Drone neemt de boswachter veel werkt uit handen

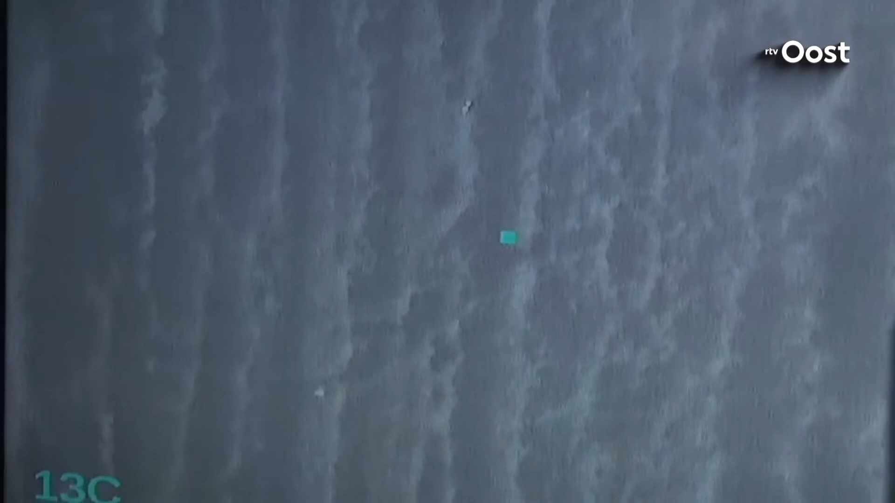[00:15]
Je ziet de stipjes ook echt over het scherm heen.
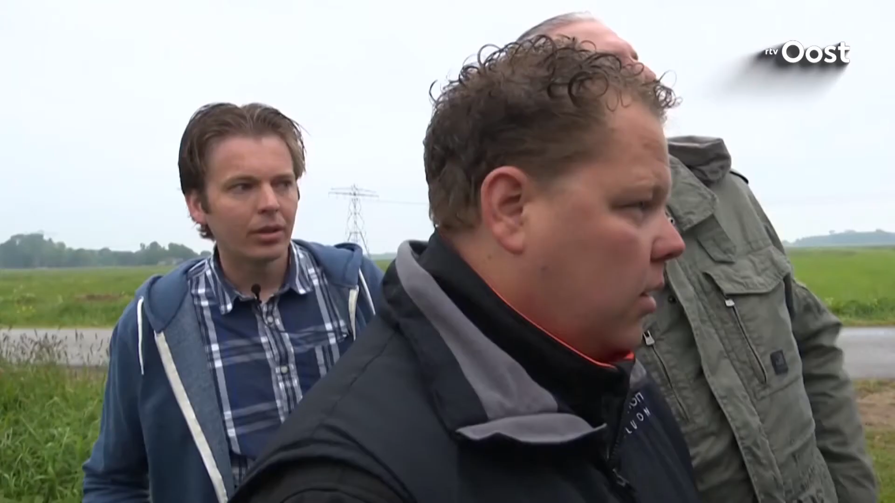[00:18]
Ja.
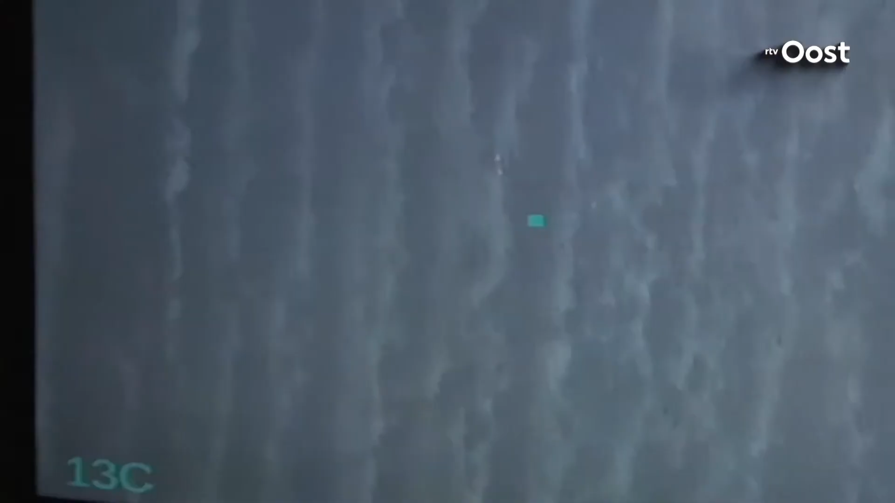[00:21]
Die kuikens die zitten meestal in de buurt bij elkaar. En die zie je dan over het scherm heen scharrelen inderdaad.